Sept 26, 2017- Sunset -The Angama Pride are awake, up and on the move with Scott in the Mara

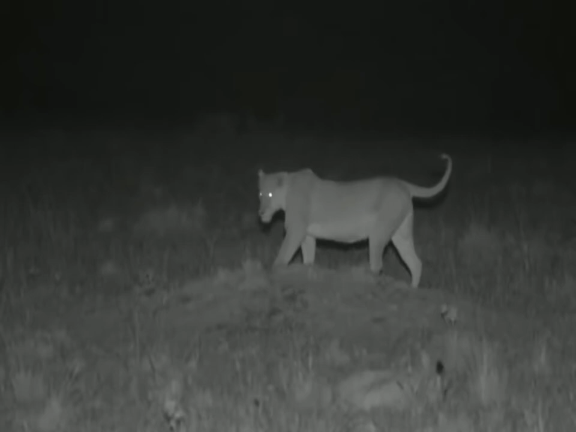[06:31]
okay has their short little time with the cubs come to an end are these lioness going to now move off looking for their next meal i wonder what are your plans madam i wonder where the other lioness has gone one let's try and do a quick pan around and see keep tabs of everyone